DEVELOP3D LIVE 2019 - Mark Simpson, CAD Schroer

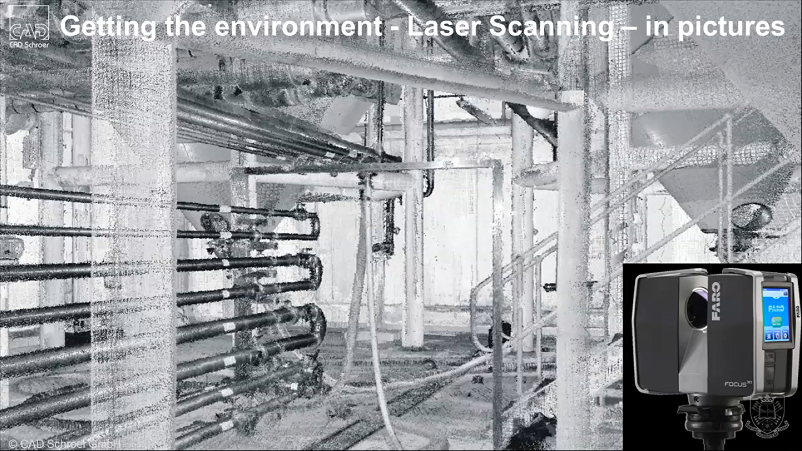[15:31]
You need to be quite good at it. You can do it, you can measure, it's great. You can get them in colour too, but it's still that kind of thing. That was about a day's work to scan this basement. People can turn it into that. That's about a week's work.